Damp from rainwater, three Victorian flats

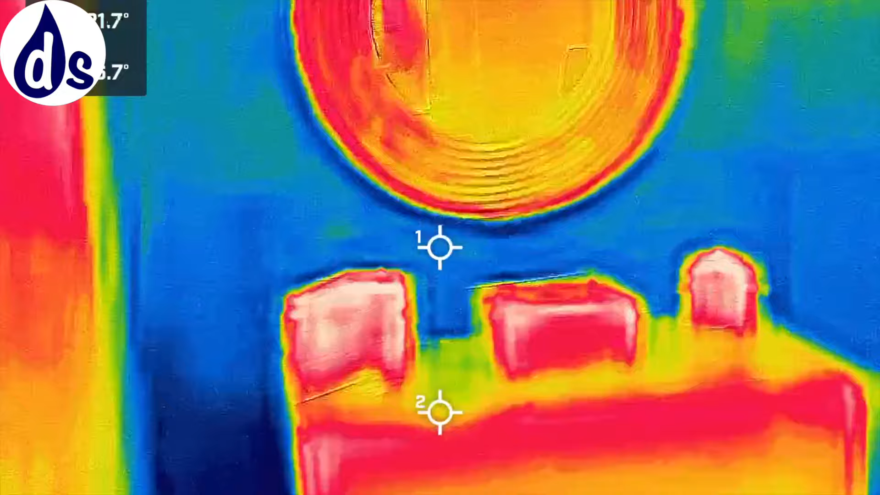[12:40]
So, you can see all the heat loss there,
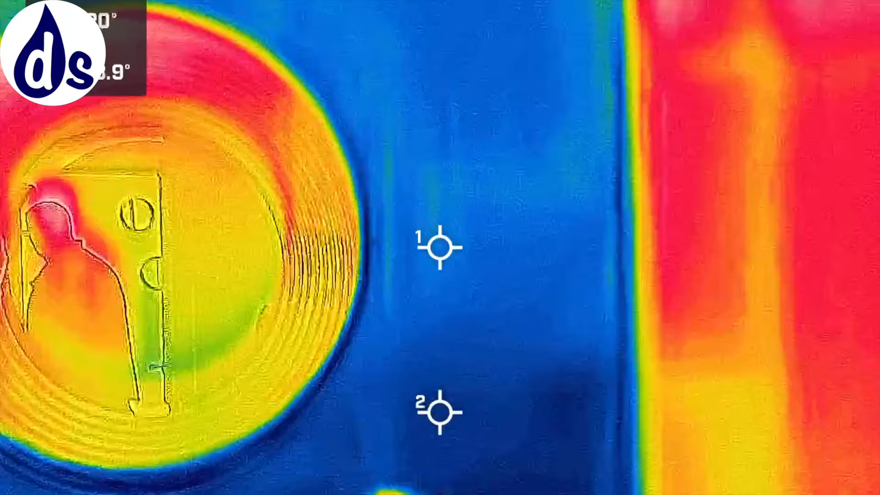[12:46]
and that's the chimney breast and chimneys lose heat rapidly. Yeah.
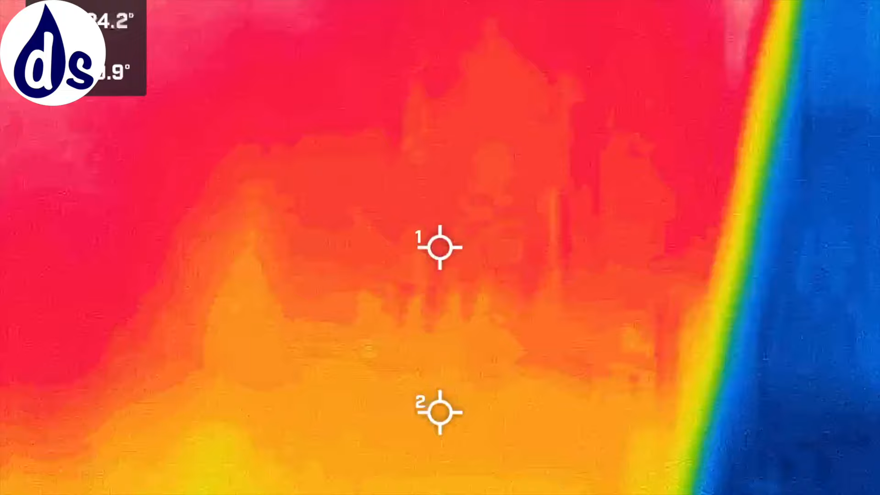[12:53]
I also noticed, because our external wall on that side is just brick, there's no insulation, there's no plaster.